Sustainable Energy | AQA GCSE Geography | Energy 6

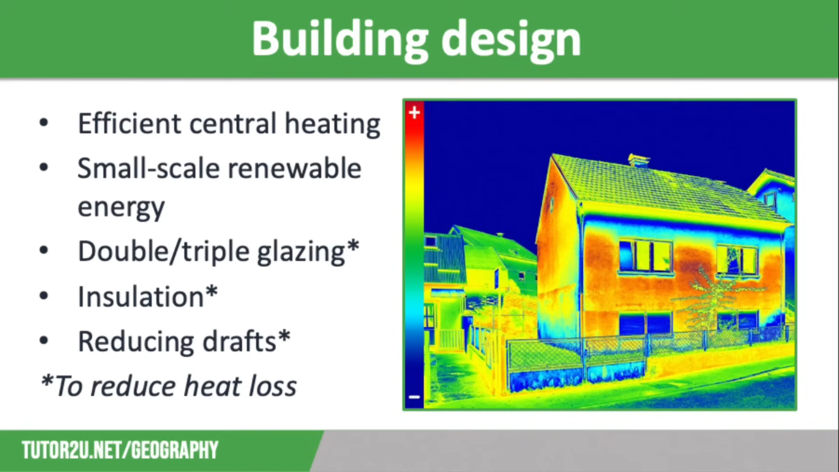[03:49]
Old houses are full of drafts particularly through fireplaces and big gaps in floorboards but heat also escapes through the gaps around doors and windows so these need to be sealed up to prevent heat loss. On the screen you have a thermal image which shows just how much heat is lost through poor insulation.